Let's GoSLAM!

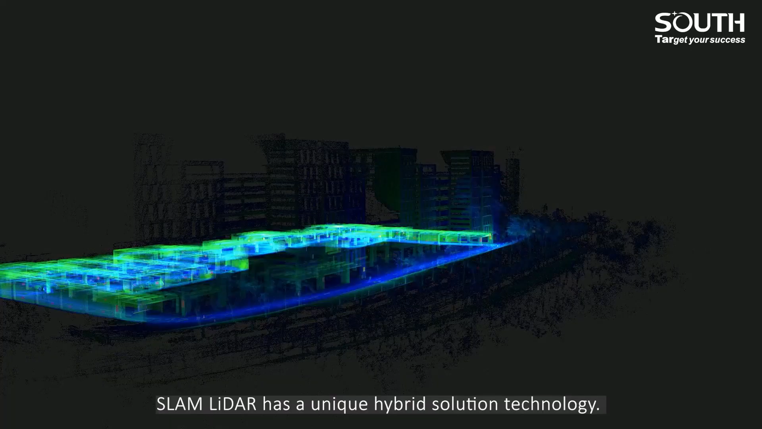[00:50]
Slam LiDAR has a unique hybrid solution technology.
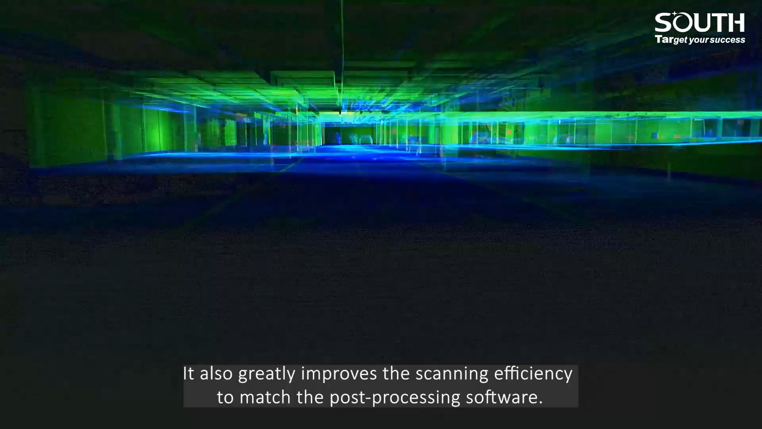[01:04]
Mobile apps replace traditional touch screens, browse point cloud data in real-time through apps during operation.
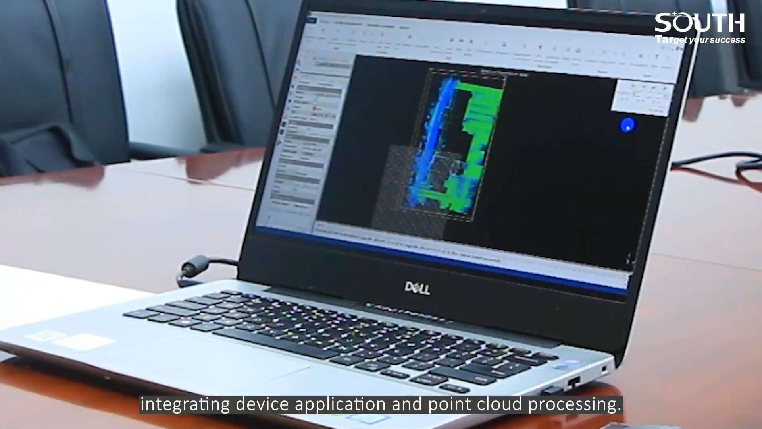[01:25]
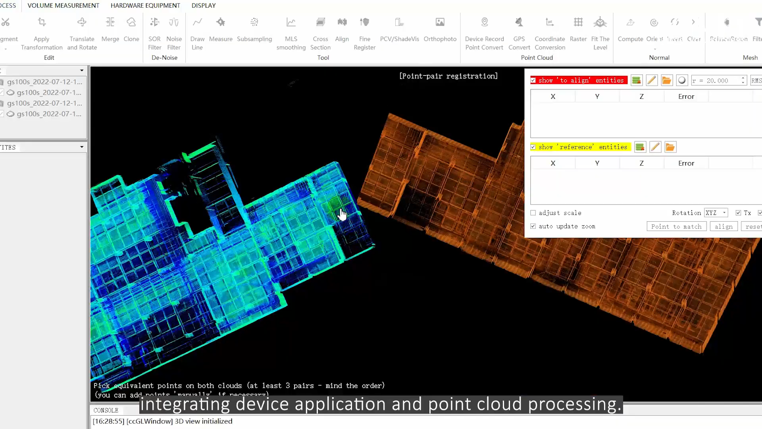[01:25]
It is also compatible with third-party device point cloud processing.
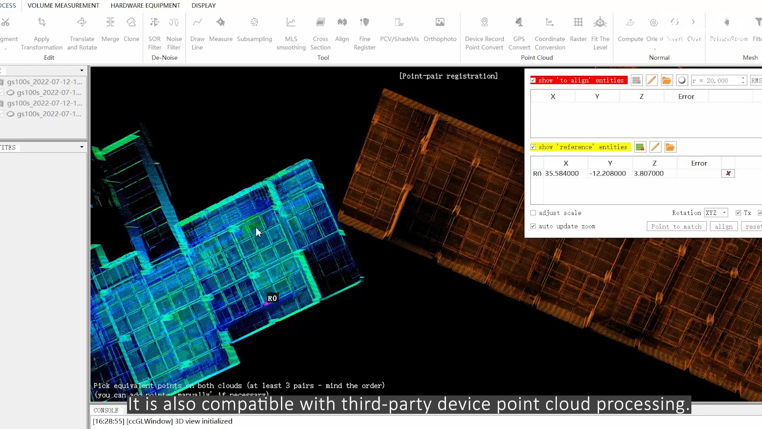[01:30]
The software has 8 basic functions, one-click point cloud dinoising,
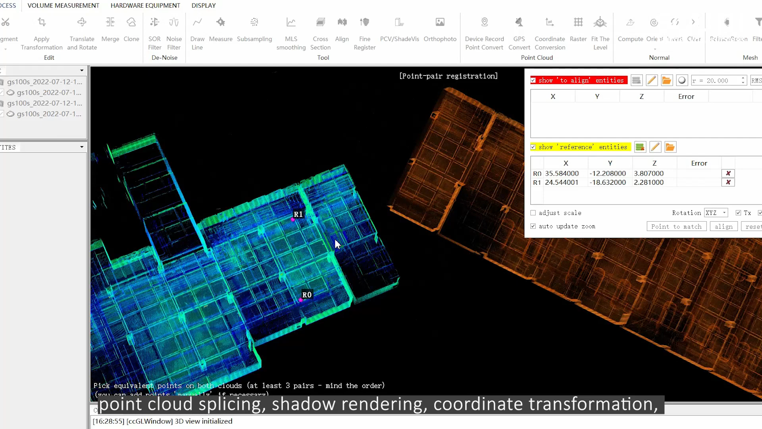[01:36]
point cloud splicing, shadow rendering, coordinate transformation,
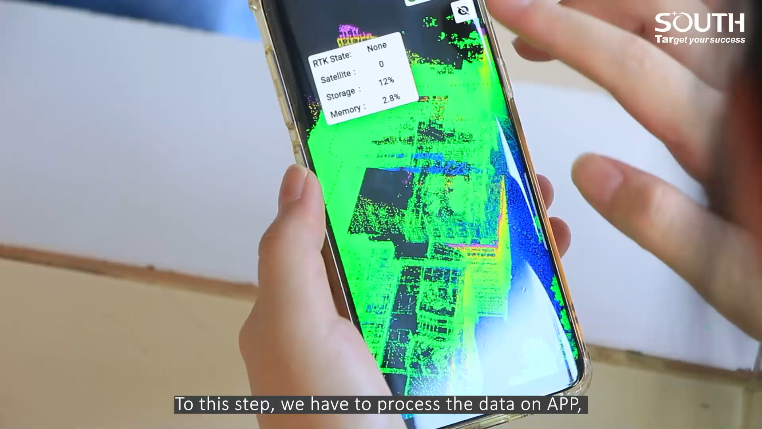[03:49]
To this step, we have to process the data on app. Data process.
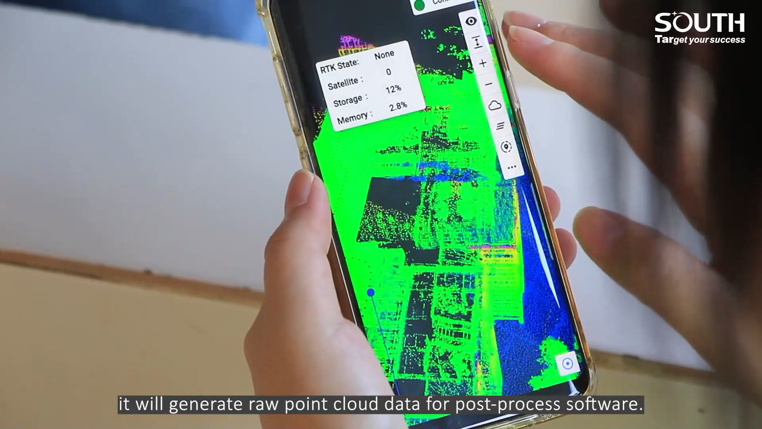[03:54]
It will generate raw point cloud data for post-process software. It is going to take some time. So let's go back to the office.
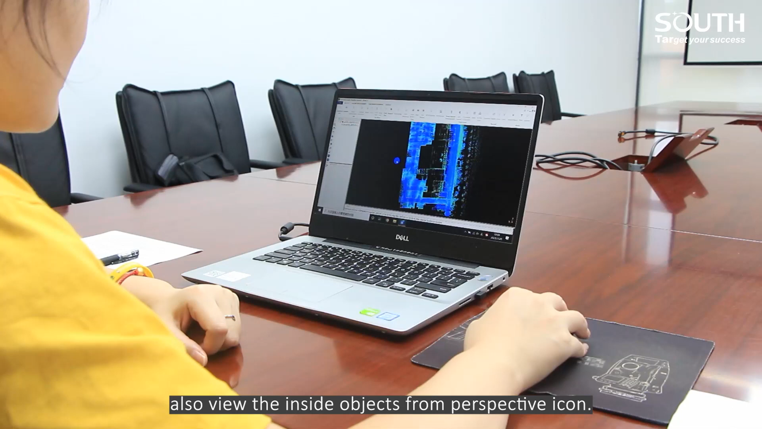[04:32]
And also view the inside objects from perspective echo.
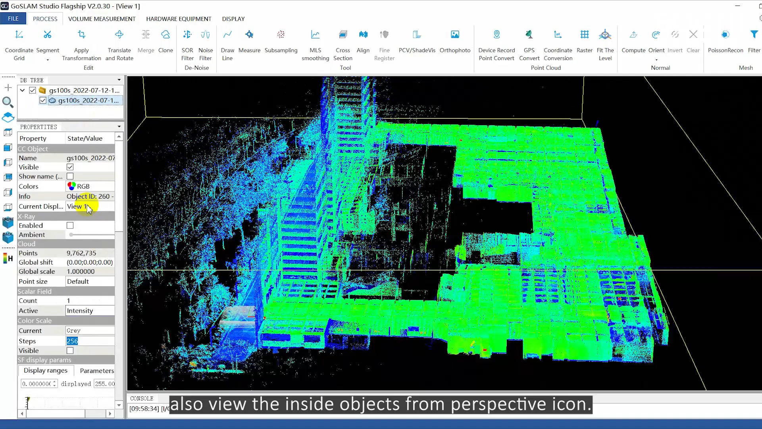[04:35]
We can render the point cloud in elevation intensity.
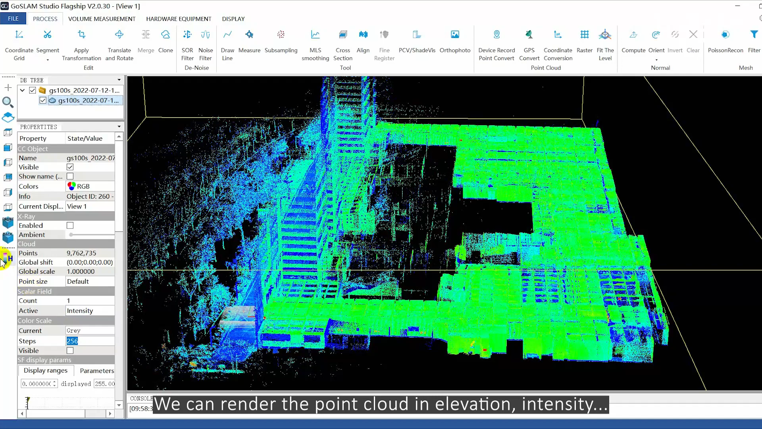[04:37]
Select the color scale and adjust the saturation.
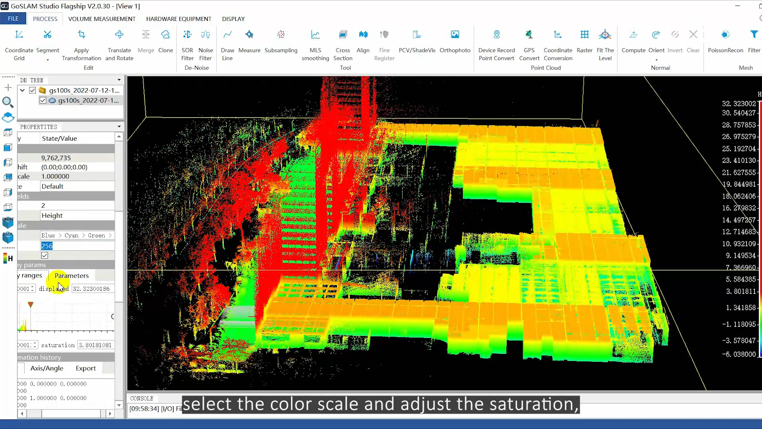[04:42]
Select X-ray function makes point clouds more realistic.
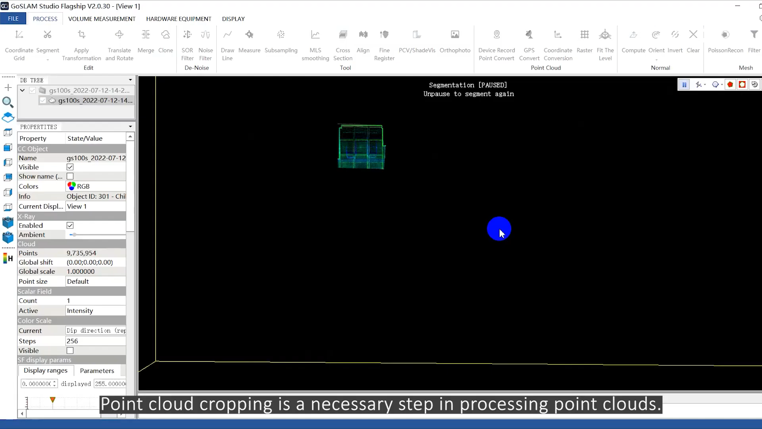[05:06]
Point cloud cropping is a necessary step in processing point clouds.
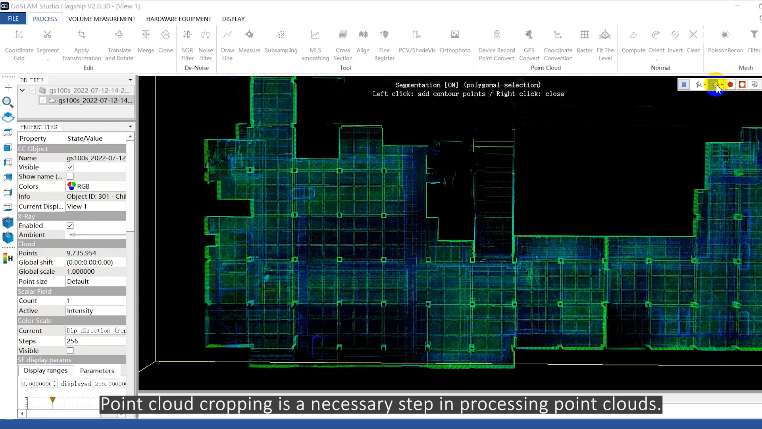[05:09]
Draw a polyline to select a point cloud then quickly and effectively remove redundancy. You can enter point cloud or clip only with cloud paths.
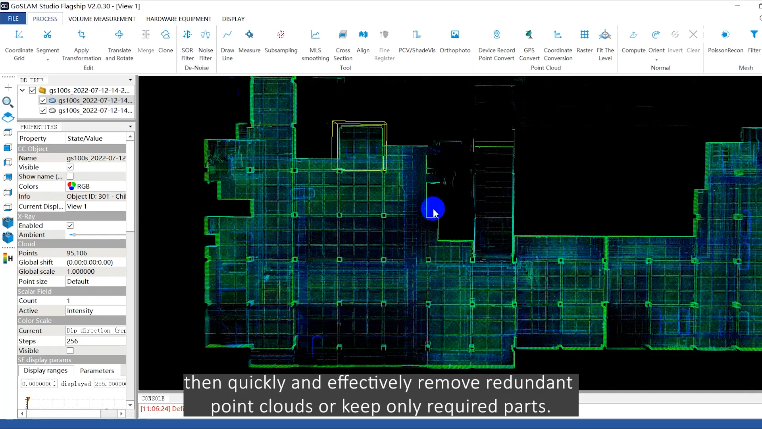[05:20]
Next is dynoisy.
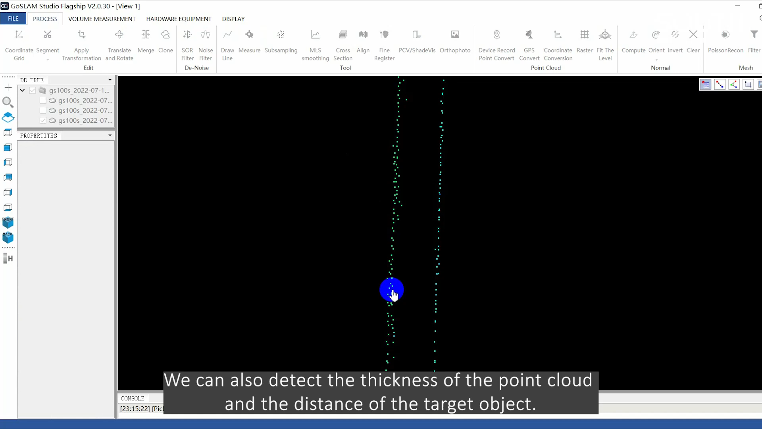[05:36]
The measurement function can be easy to implement.
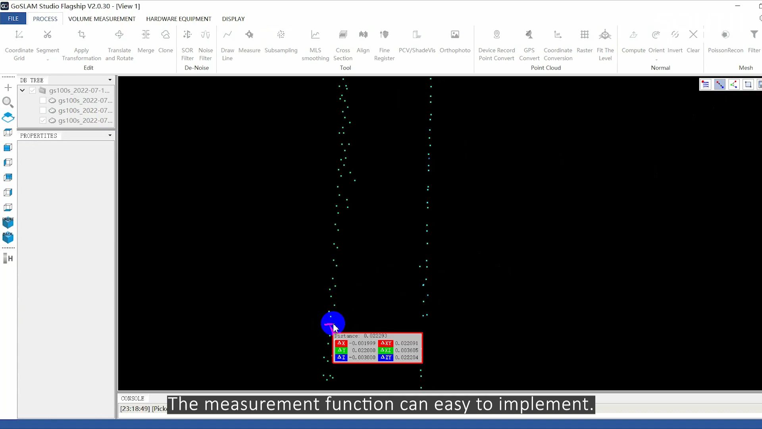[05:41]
So at this point, we have finished the post processing.
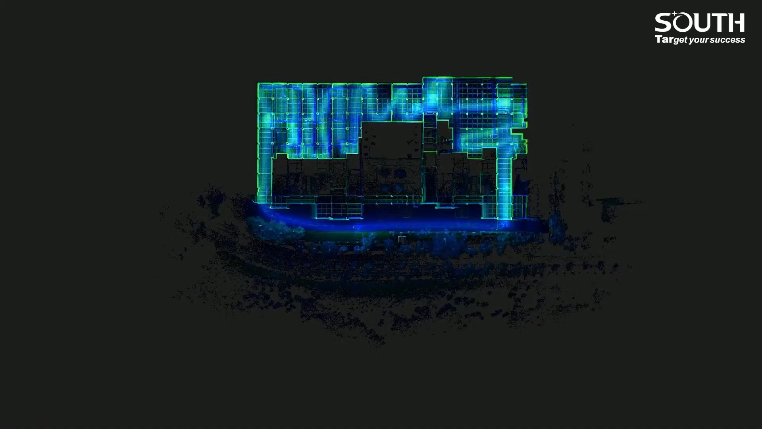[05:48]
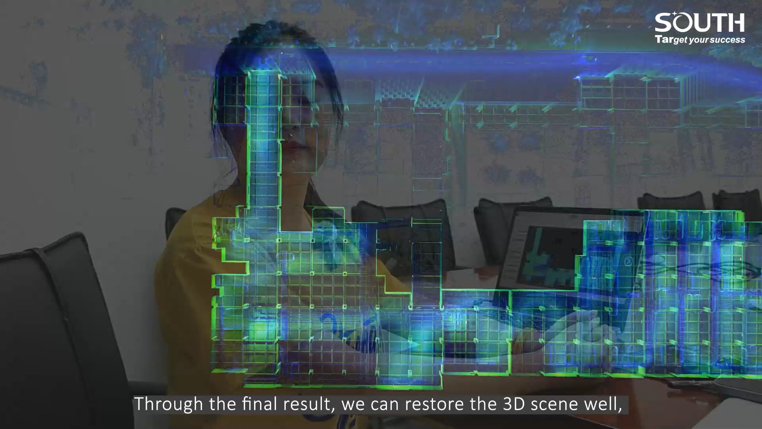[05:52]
The final result we can restore the 3D scene well. And the point cloud data can be used for BIM applications such as planning and management.